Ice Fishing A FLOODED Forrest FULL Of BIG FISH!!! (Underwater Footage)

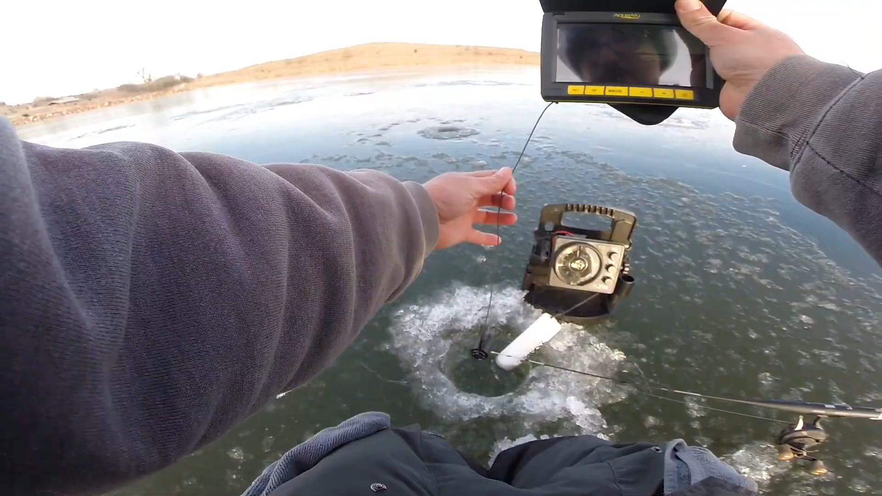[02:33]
this thingy out wow oh I can actually see pretty good down there that